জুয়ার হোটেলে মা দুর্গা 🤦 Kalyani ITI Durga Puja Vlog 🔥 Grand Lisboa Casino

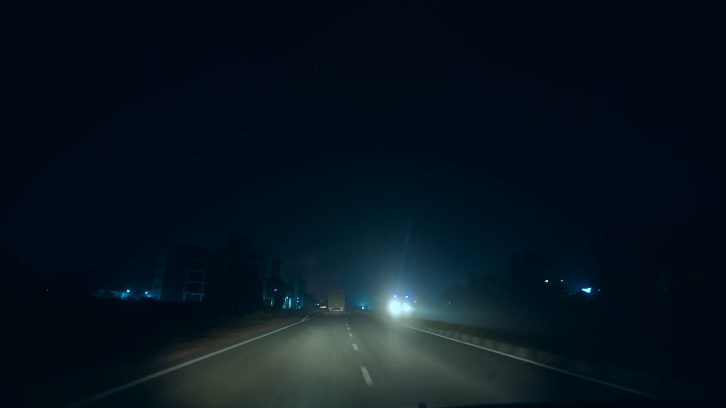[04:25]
সাংঘাতিক স্মুথ রাস্তা আর কি, মানে যা রাস্তা দিয়ে এলাম সেখান থেকে আমি স্মুথ চালাচ্ছি, খুব ভালো লাগে, আরাম লাগছে।
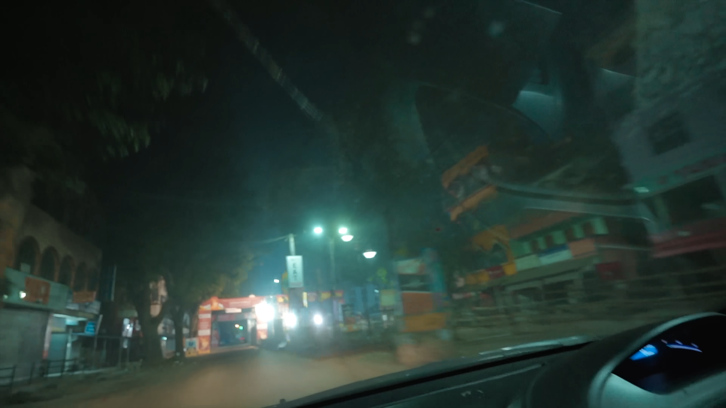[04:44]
এটাই তো, হ্যাঁ এই তো, ওই যে লাইট, ও ফাইনালি, ও শান্তি।
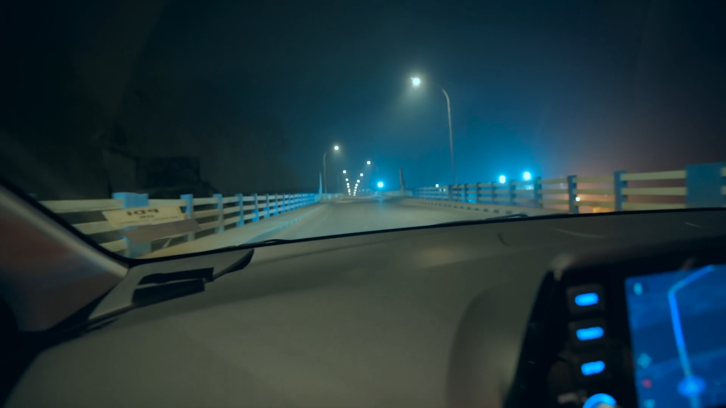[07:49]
এই হচ্ছে ঈশ্বরগুপ্ত সেতু, আর এখানে 10 টাকা করে টোল ফি নেয়।